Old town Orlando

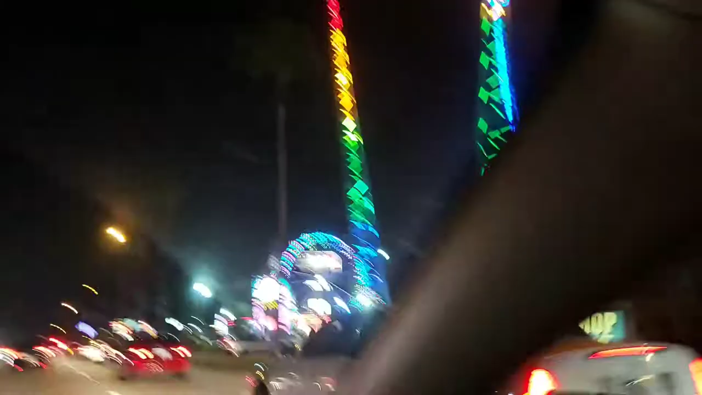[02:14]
Y esto es Old Town Black. Y como está viendo ahí a mano derecha tenemos Burger King. Gracias. Pizza Hut. Que nunca se ha visto.